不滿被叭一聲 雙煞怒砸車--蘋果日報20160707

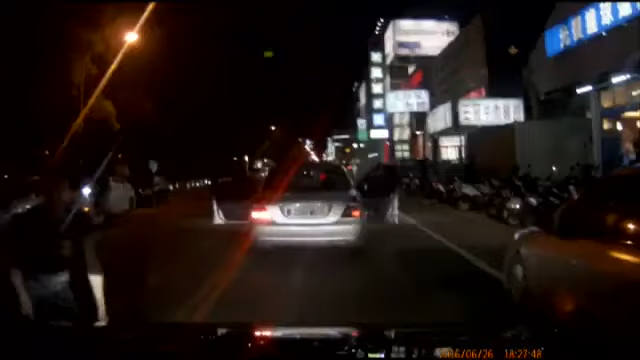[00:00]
太恐怖，按一声喇叭惹来两二煞砸车。
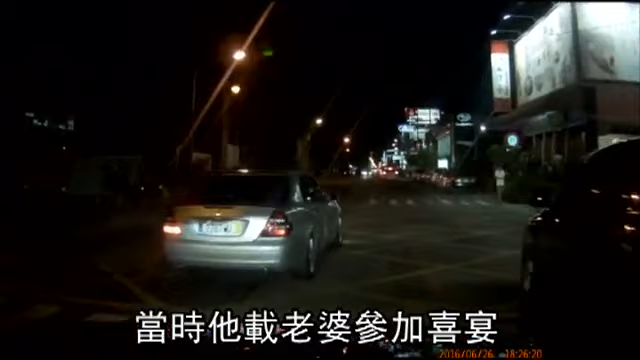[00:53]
当时他在老婆参加喜宴，行经光复路凤山高中时，前方这辆宾士车却不断走走停停，他闪灯并按喇叭提醒，没想到这举动却惹毛对方。许姓驾驶直奔警局报案，警方根据车牌逮到砸车的邱姓男子和翁姓男子，他们供称心情不好又被按喇叭才会砸车泄愤。